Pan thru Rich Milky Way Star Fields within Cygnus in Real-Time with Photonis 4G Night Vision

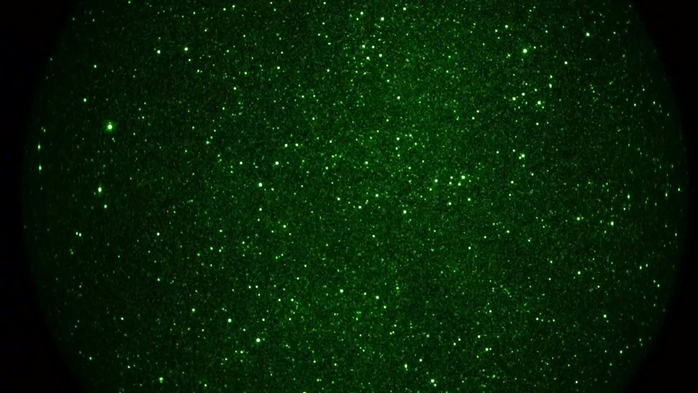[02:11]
Just totally loaded with them. We're at 8,000 feet altitude. So the sky is pretty crisp right now. The moon has long since set about an hour and a half ago. So the sky is as dark as it's going to get tonight. In fact, pretty soon the sun's going to start mucking with the eastern horizon. And then we'll be approaching dawn. But right now, yeah, there's some black regions there. Dust zones maybe. And I'm just going to keep going. A little bit longer. Meteor came through the field. Lots of those tonight since we're coming up on the Perseid meteor shower.
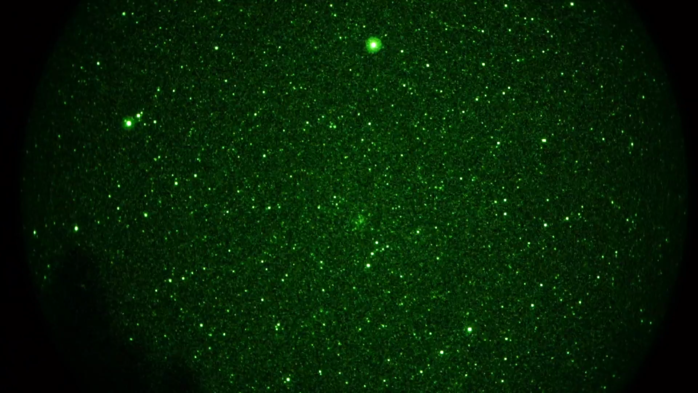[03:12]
I'm going to call it a wrap there. 130 to the second shutter ISO 1600. Zeiss Contax 200mm F2 lens. Photonis 4G P43 Phosphor image intensifier. That's going to be it for now.